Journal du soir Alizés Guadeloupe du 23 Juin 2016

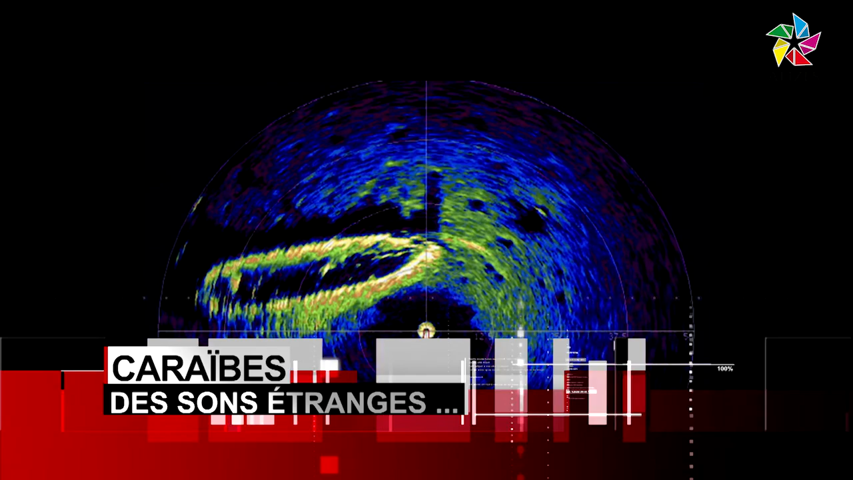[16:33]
Le son est trop bas pour être perçu par l'oreille humaine mais il laisse des traces visibles sur l'oscillateur.